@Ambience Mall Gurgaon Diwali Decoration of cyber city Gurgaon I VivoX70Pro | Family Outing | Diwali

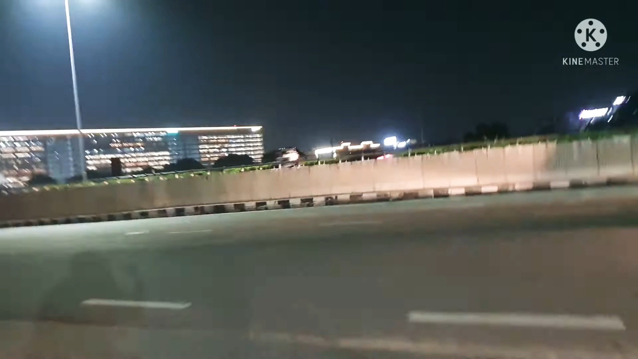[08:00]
अब हम आ गये हैं मौल के बाहर ये रोट पे आ गये हैं हम और अब घर की और जा रहे हैं